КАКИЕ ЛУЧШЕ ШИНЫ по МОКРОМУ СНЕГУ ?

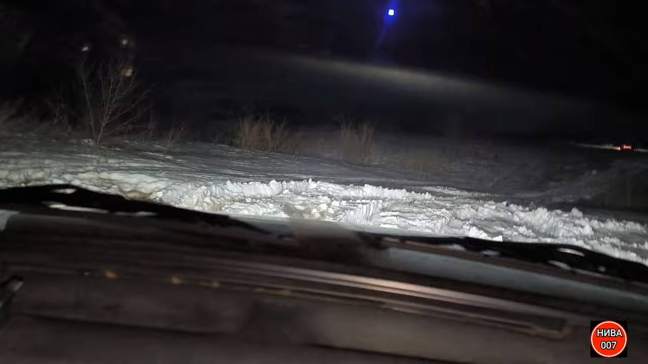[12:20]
Смотрим изнутри. Также межосевой заблокированный. Первая пониженная в раздатке занижение. Более-менее накатано, уже не страшно. Вот. Если интересно, можешь справее объехать, заехать. И проверить. Все, парни, заметили? Два Невасика у нас травленная шина. Невасик приехал на МТ-хе, но не травленная.